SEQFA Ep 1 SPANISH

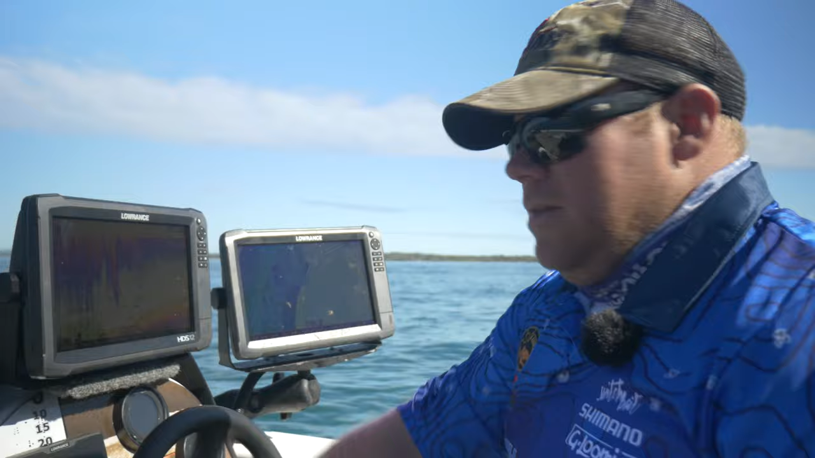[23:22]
With your sensitivity, the more you have it bumped up, the more you're going to get a lot more clutter on your screen, but you're going to get a lot more information, especially with your bottom and your fish targets as well. So even with a lot of clutter on your screen, your fish will still be a lot more defined and get a lot more colour in them. So for instance, if I turn my sensitivity
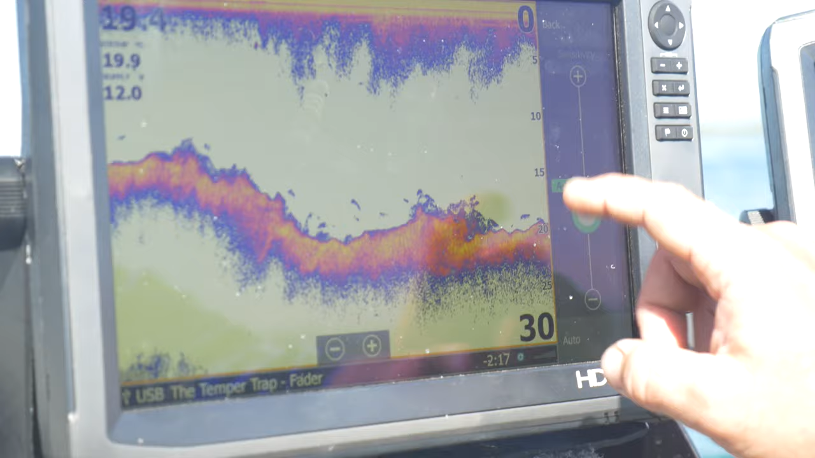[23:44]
right up, I get a lot of clutter on the screen and that's too much. So I always run mine on auto. I'll leave it on auto because it adjusts itself when you travel from different depths.
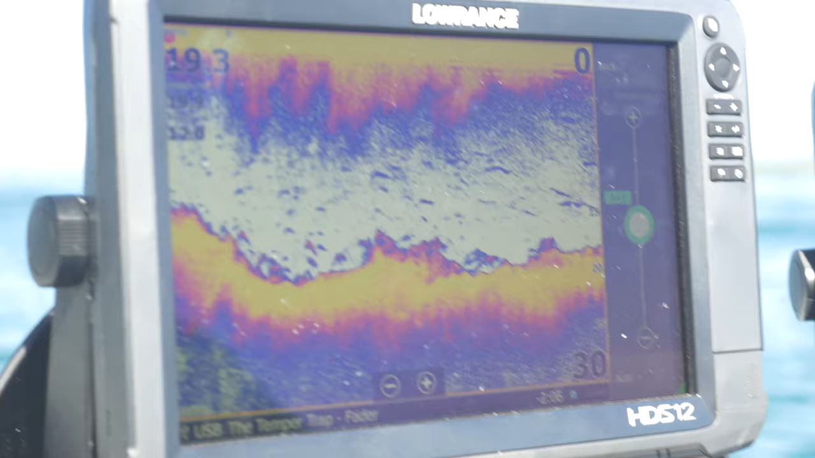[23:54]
So if you go from 5 meters down to 10 meters, it'll automatically bump your sensitivity up to get a little bit more information.
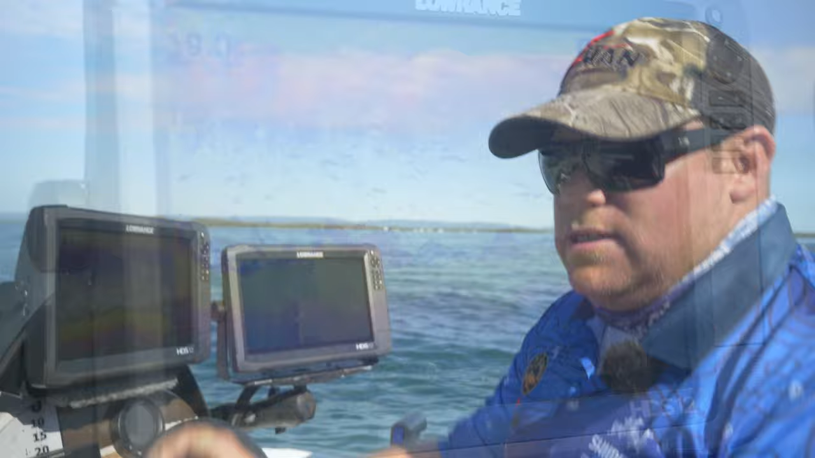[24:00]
So I run usually around auto plus one. When the water gets a little bit dirty and you've got a lot of floatsome and stuff in the water, I'll back it down a little bit. But the more you back it down, the more information you take away from not only your bait fish, maybe structure on the bottom, whether there's a wreck or trees, but your fish targets also start disappearing off the screen. So as you can see there, I've bumped that sensitivity right down and we've lost all the information off the screen.